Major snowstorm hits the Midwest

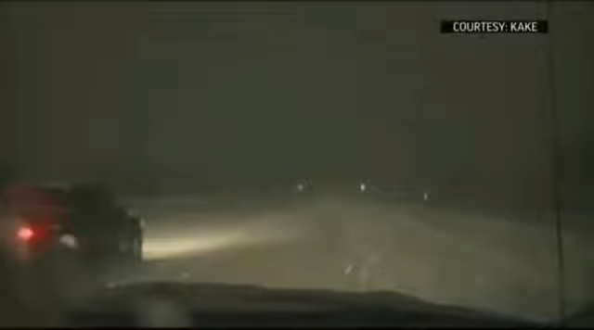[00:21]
In Kansas, meteorologists say this is likely to be the biggest storm so far this winter.